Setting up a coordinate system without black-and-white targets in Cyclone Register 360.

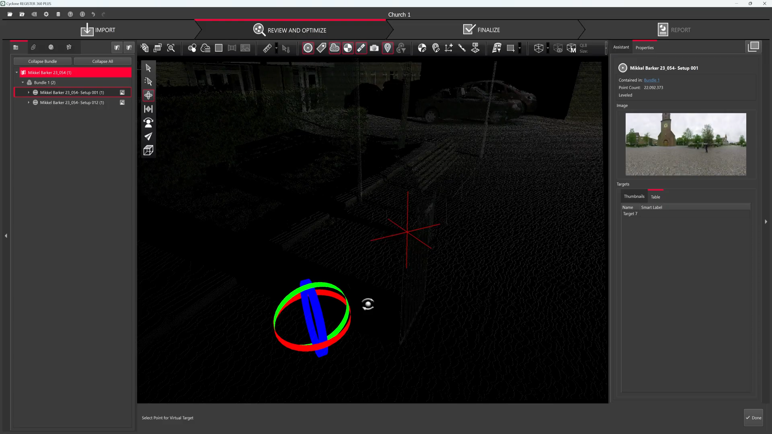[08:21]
i will hit a corner and press orbit again that looks good so that was the first
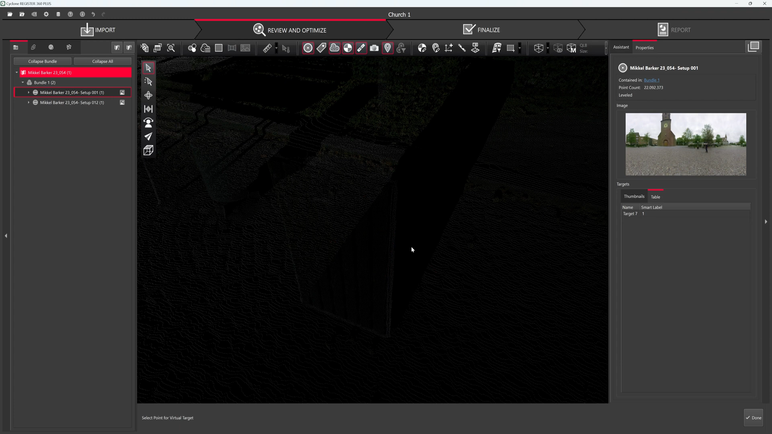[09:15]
once i've placed it i need to go to the pick object to select it and delete it so i will orbit now i can see the corner new virtual target and we'll test that looks good
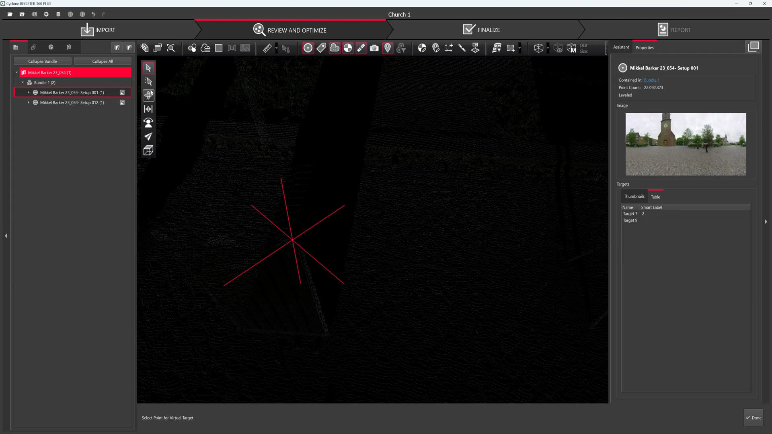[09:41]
i'll orbit back and find the last point
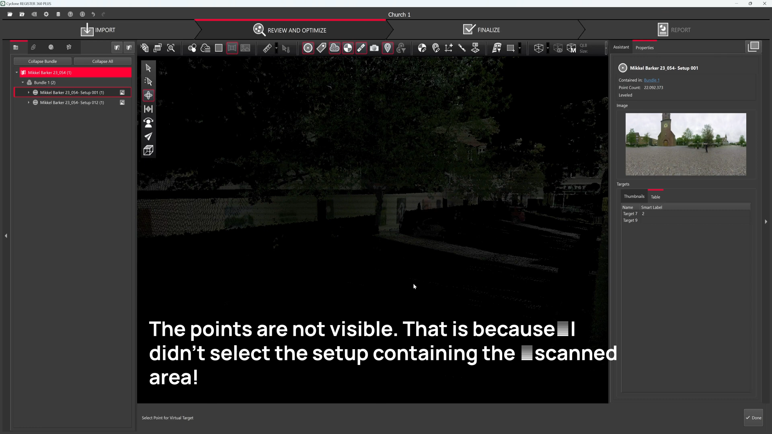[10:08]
i think i selected it should be visible
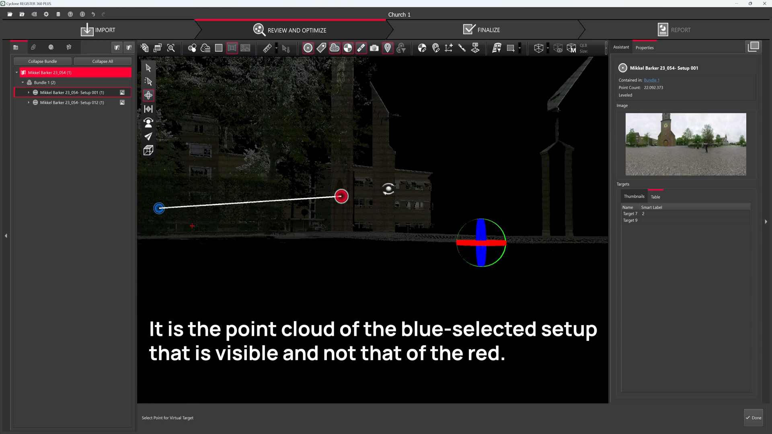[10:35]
i think it's that pole right there no
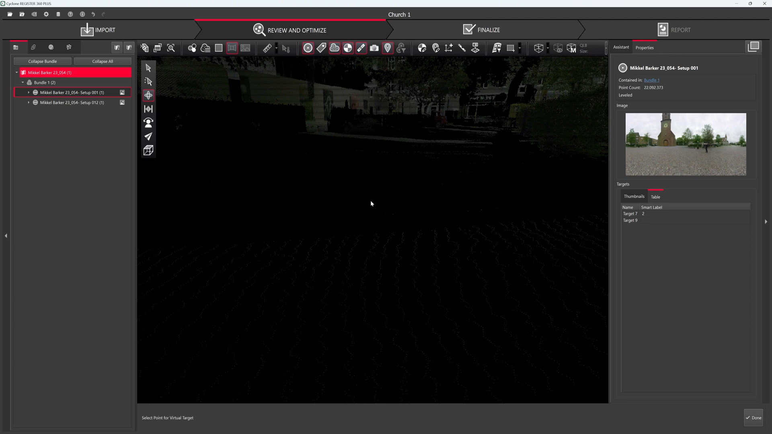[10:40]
why ah maybe it's well it's in the shadows and
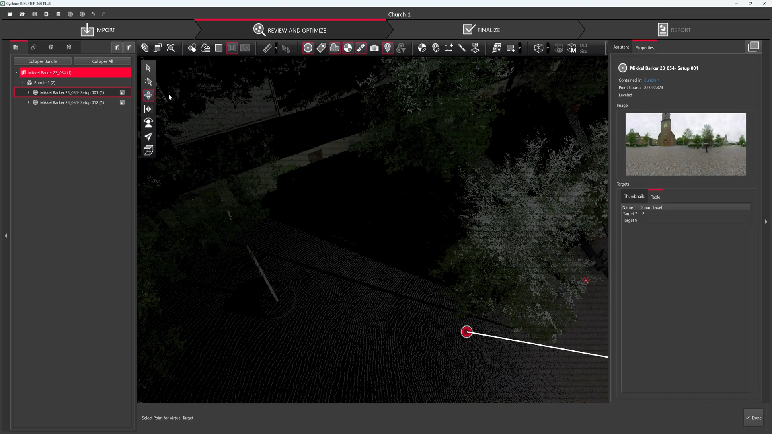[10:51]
is there another way to look at the bundle so side map yeah okay
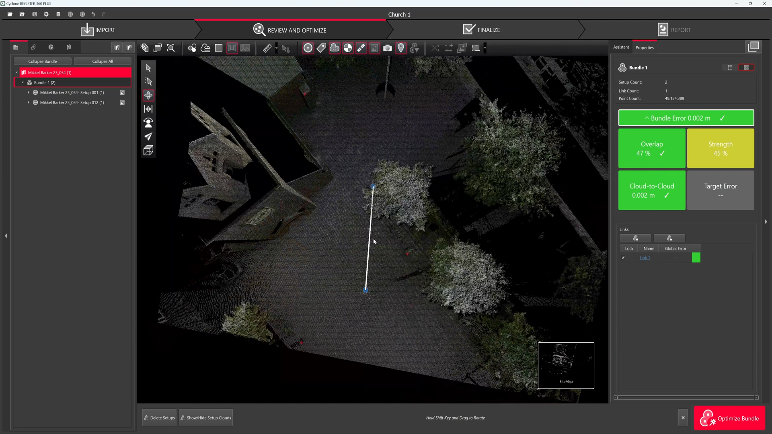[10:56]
and bundle cloud view
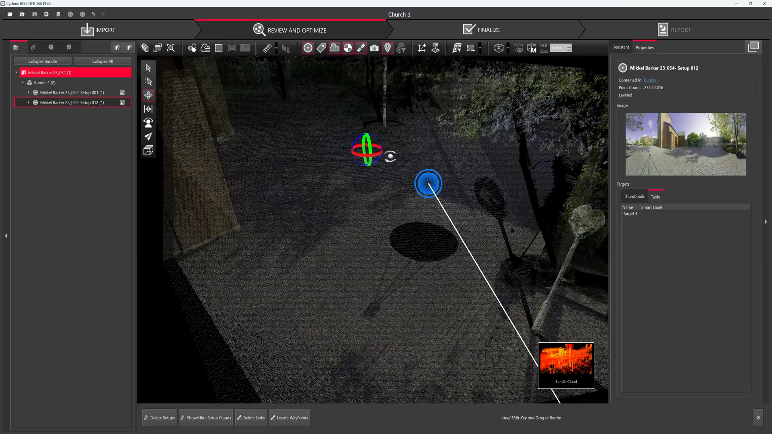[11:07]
okay
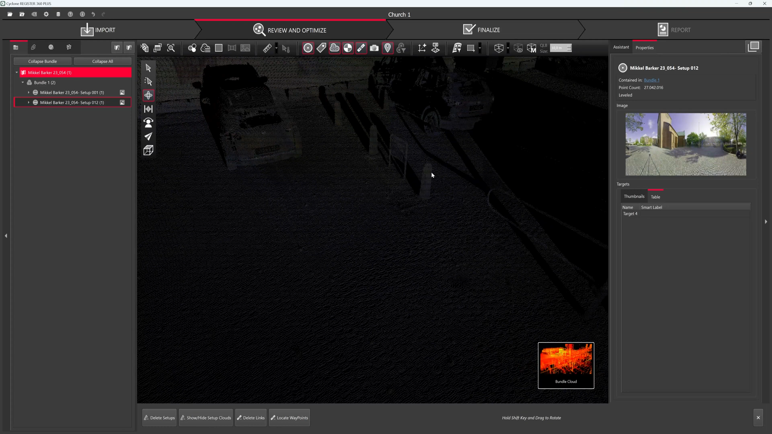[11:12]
that actually helps i can see it now but i don't have the target let's see if we
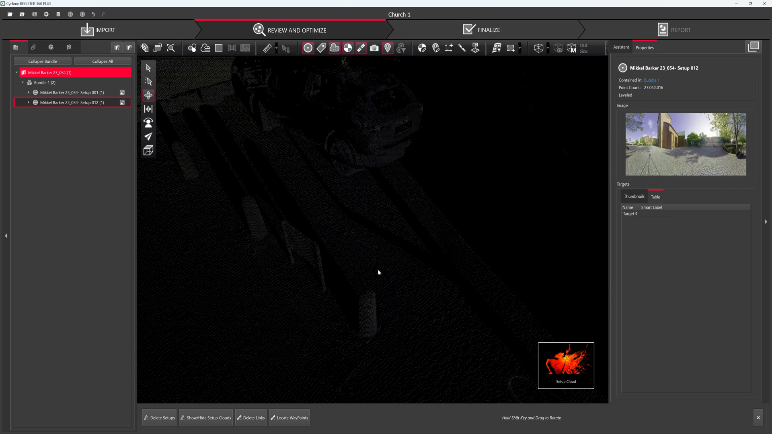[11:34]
i might never figure that out but here we are i can see the top and the mark is available edit or the target i will set a new virtual target
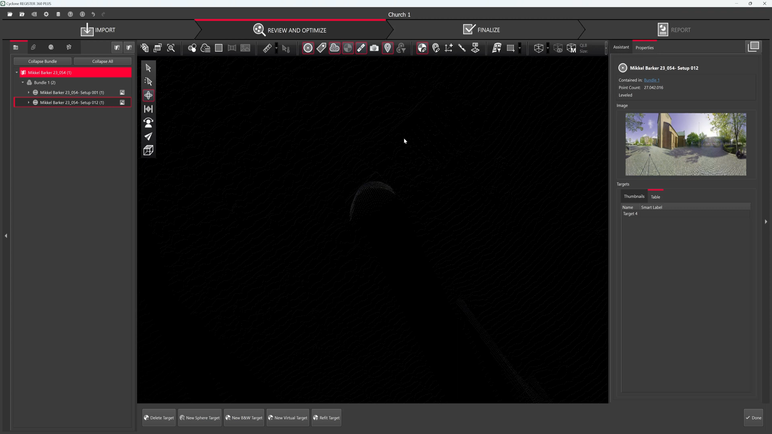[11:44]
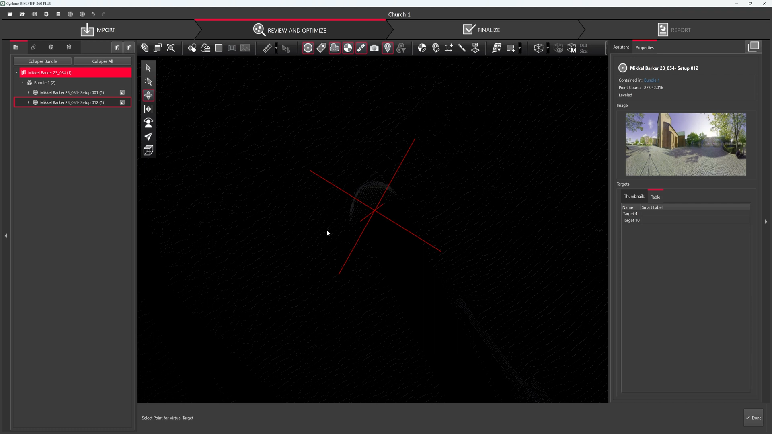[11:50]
at the top and we'll test it there's even a short key for orbit and i'll name that three
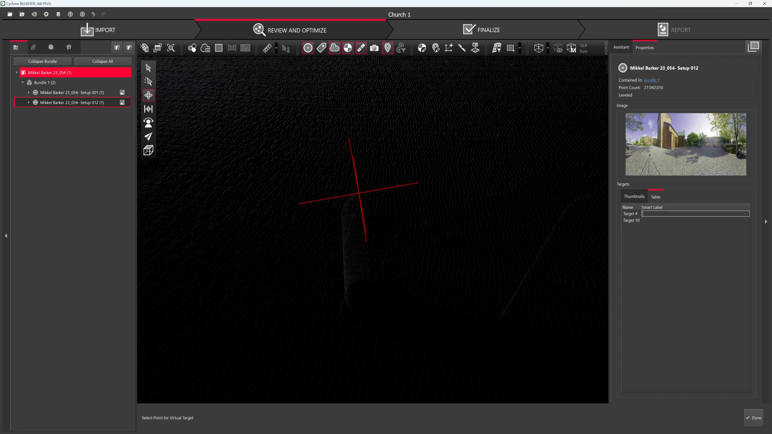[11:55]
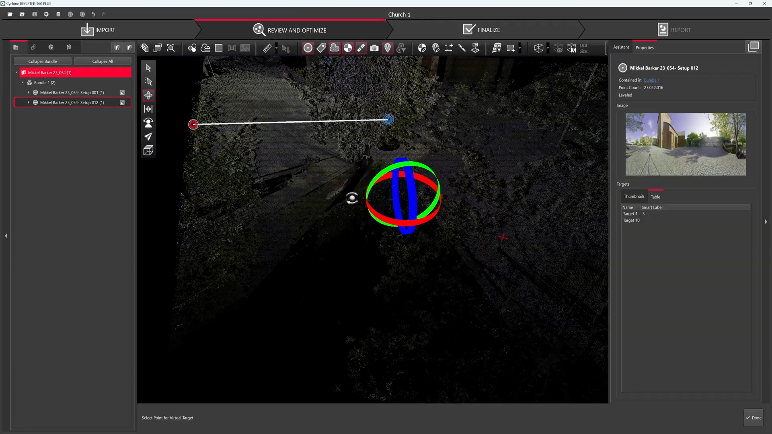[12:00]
so now all the targets are labeled
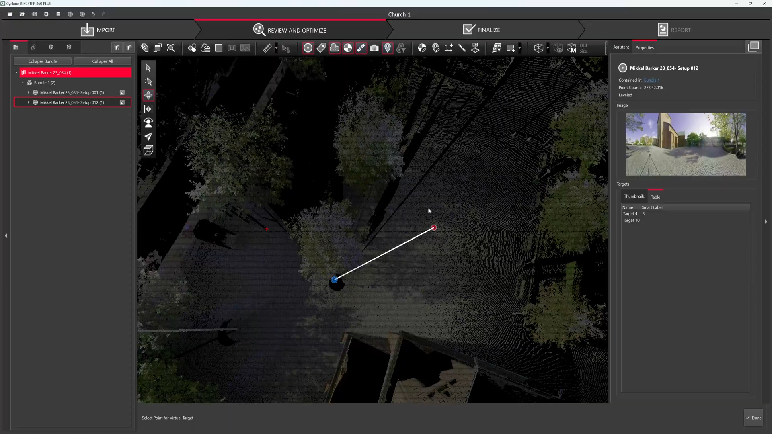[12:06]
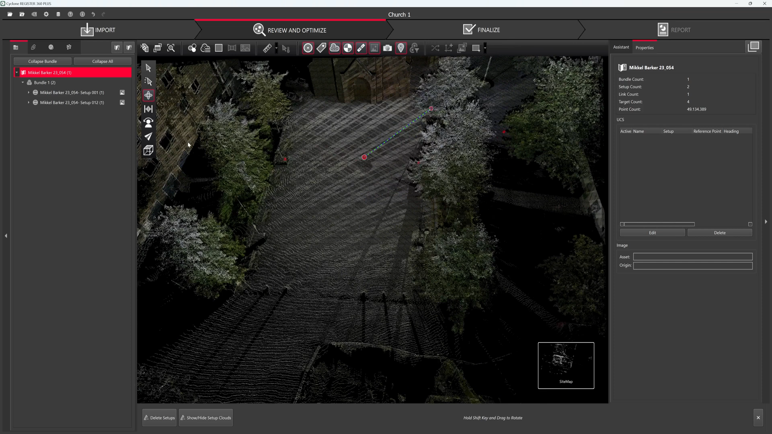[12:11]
and i can't see the others but i guess i need to go back to the bundle yeah so once i'm there i can see all the targets i can select it smart label two smart label that is one oh wait this is smart label one this is target nine so that is actually smart label two and this is target 10 and that is smart label three
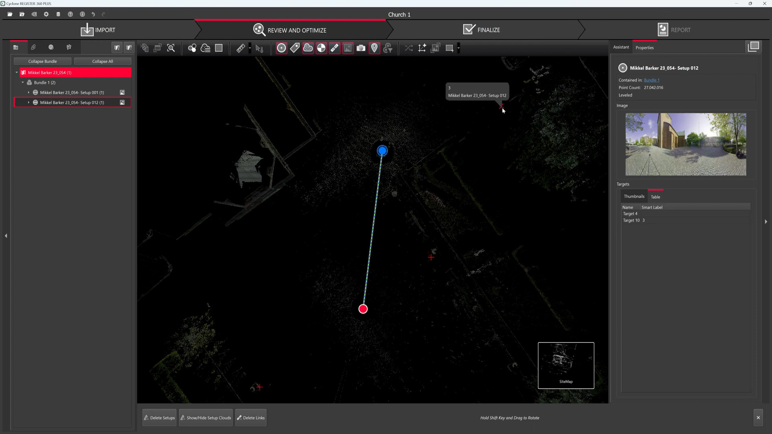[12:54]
so one one two three it isn't it even indicates the smart label so now it's time to import the coordinate system
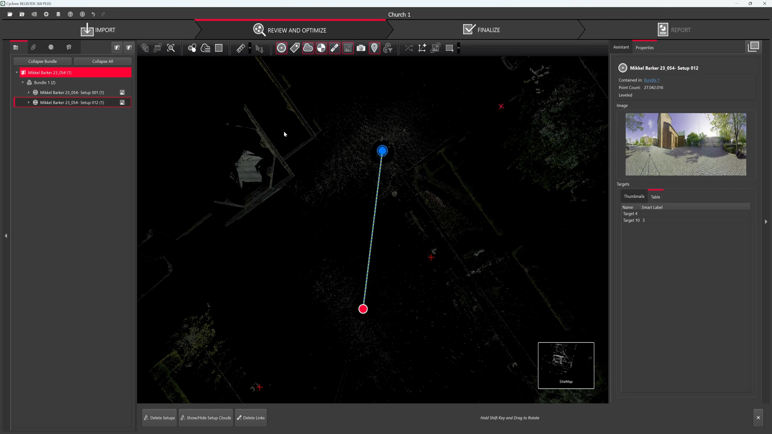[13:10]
the way to import the coordinate system is you go back to import and i will drag the file here i'll select it place it and there's three options so go with the control or i'll go with the control point by rule